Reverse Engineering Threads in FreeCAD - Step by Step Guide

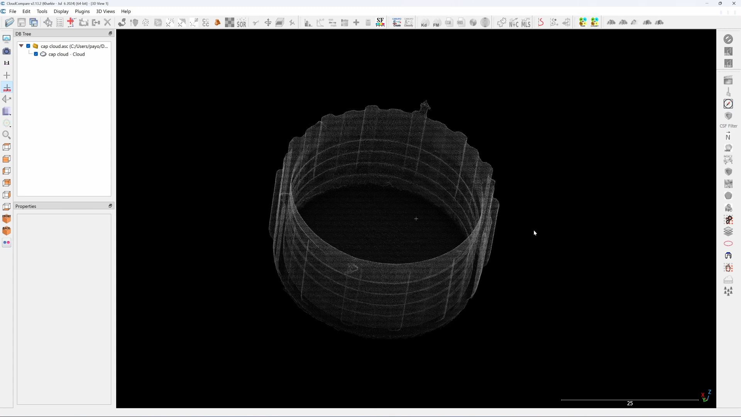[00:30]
free cap I will put the download link for this point cloud in the description so that you can follow and this is the point cloud from the 3d scanned and it's not aligned to the XY plane as
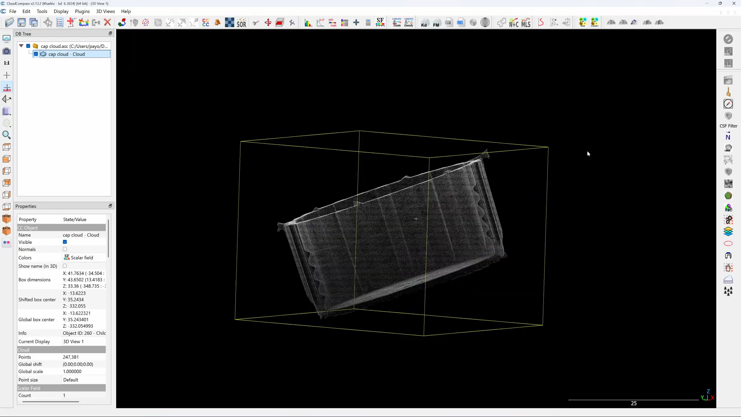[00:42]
you can see so we need to find a flat plane which is the bottom of the cap here and assign three points on that flat pane this command pick three points to make a cloud or mesh level and then you can
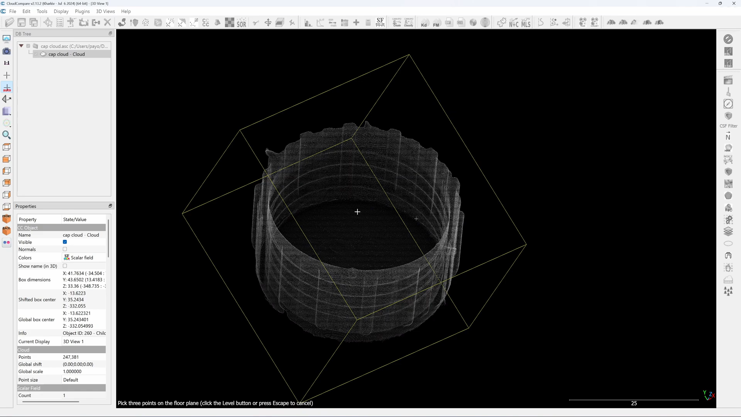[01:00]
click on the bottom of the cap three points so now the cap
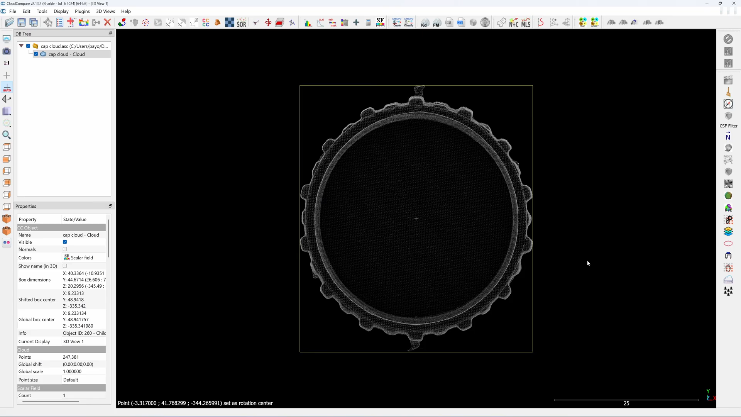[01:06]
is aligned to the XY plane and this is a side view so the bottom of the cap is aligned to the XY plane and if you look at the property box here look at global box center the cap is not in the origin point so you need to move it click on a cap here click on tools
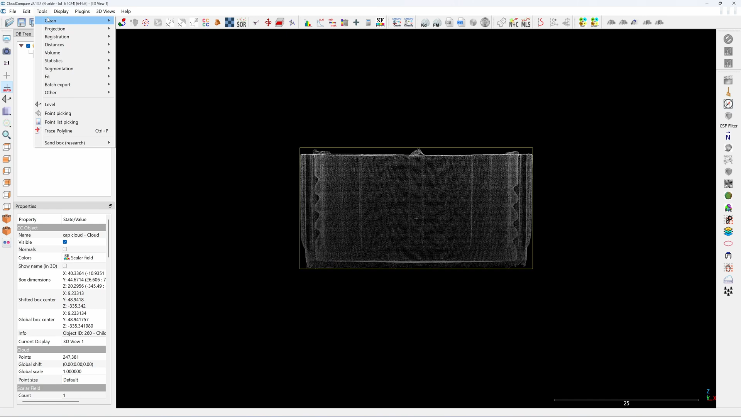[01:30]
registration move bounding box center to origin and you can turn off this okay now this point cloud is ready to be export for exporting this point cloud now you need to click on this point cloud click on save and you need to save it as a PLY format so that this is the only
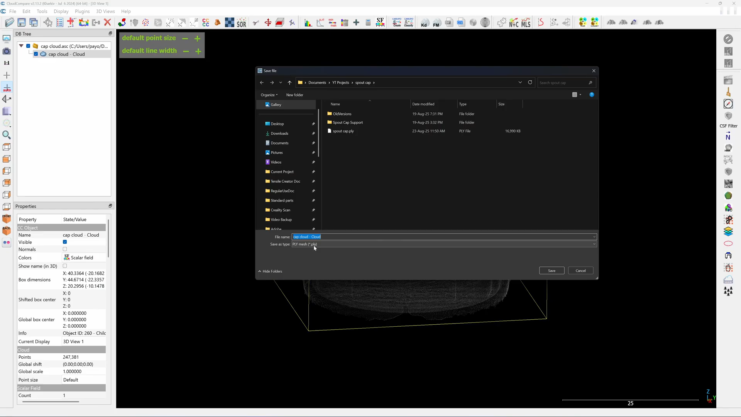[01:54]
point cloud format that is recognizable by FreeCAD click on save and
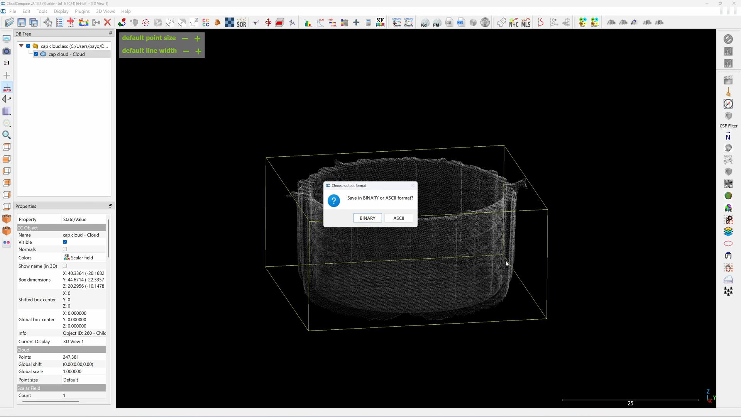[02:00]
you need to click on ASCII that's it and now you can close the cloud compare and move to FreeCAD
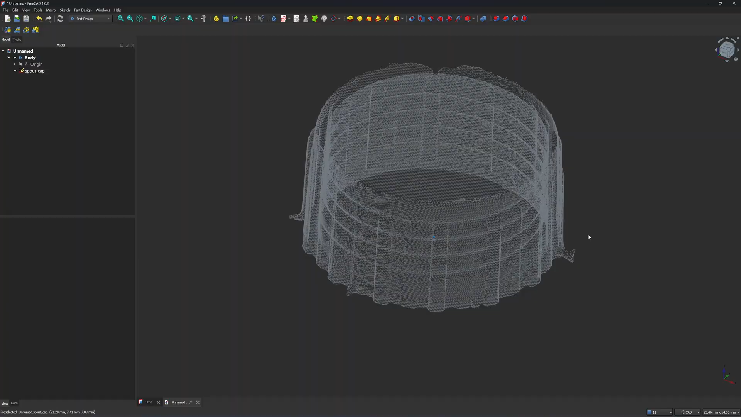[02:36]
aligned to the XY plane click on the point cloud I'm going to change the color to something
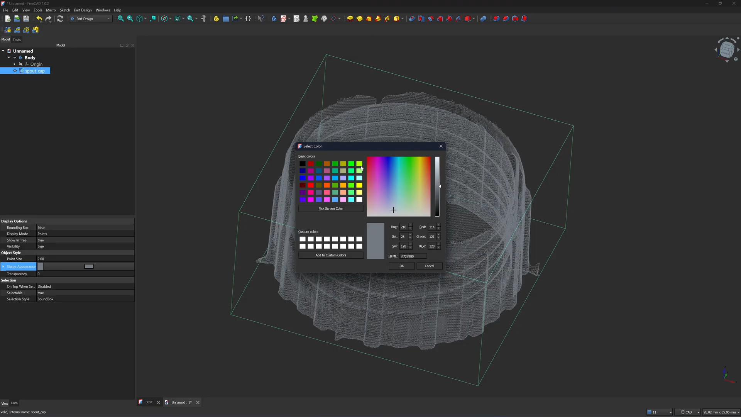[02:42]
bright and change the size to 1 you need to see a detail of
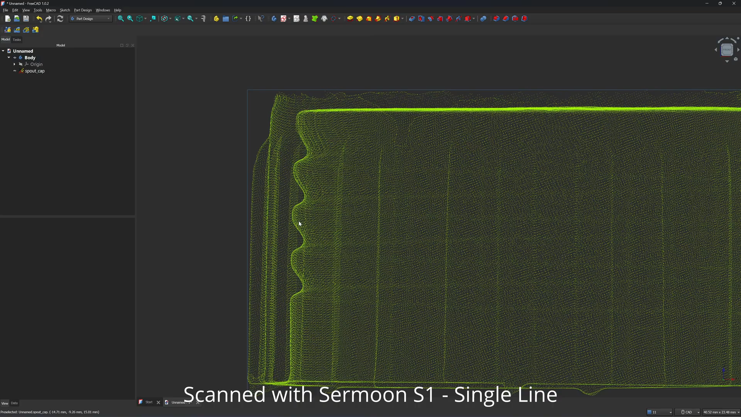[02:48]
the thread profiles so I scan this this part with the resolution 0.15 mm if I scan this part with the resolution 0.5 mm I wouldn't be able to see the thread it's going to be a mushy and look like it's melting because the resolution is too low so for part like this
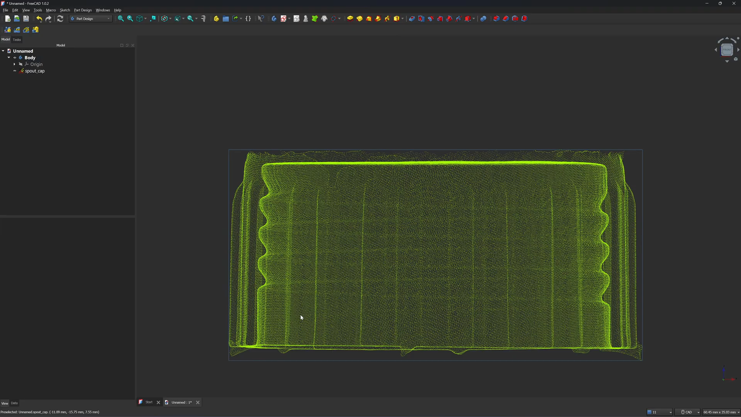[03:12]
0.15 is enough when you make a 3d scan and most important a lot of questions from the viewer a resolution has nothing to do with the precision if you want high precision of your scan you don't have to set the resolution to the maximum 0.1 millimeter that is totally different thing you should be using the lowest less solution that still give you the
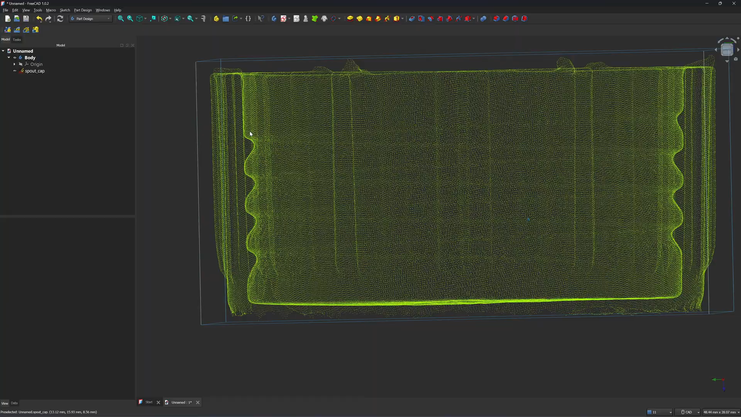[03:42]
detail of your work okay next I'm going to turn on this is
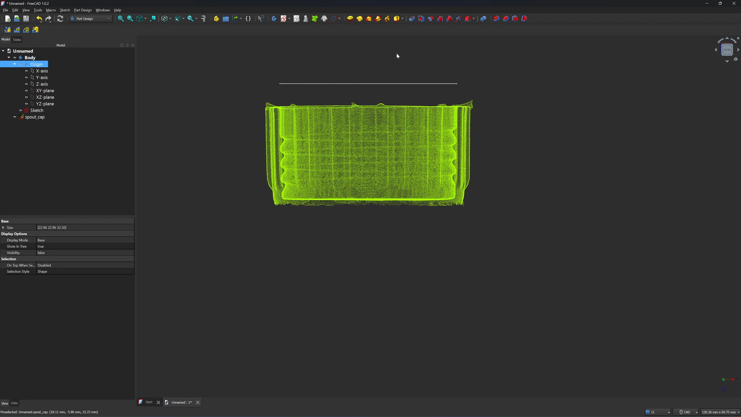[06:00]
the center of the origin next I need to move it up see here XY plane is here
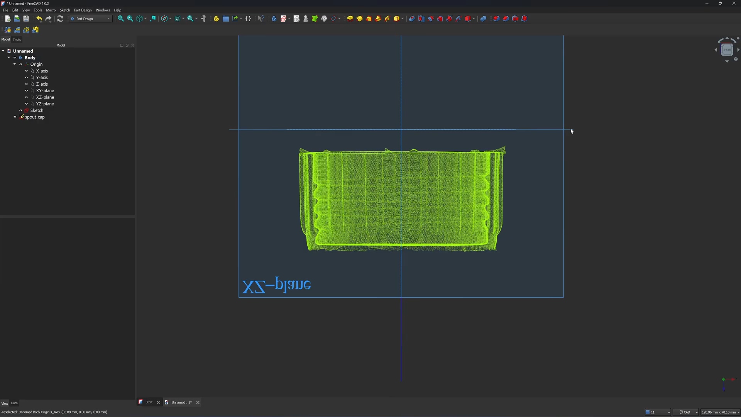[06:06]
click on placement and move it just click on here the arrow click click click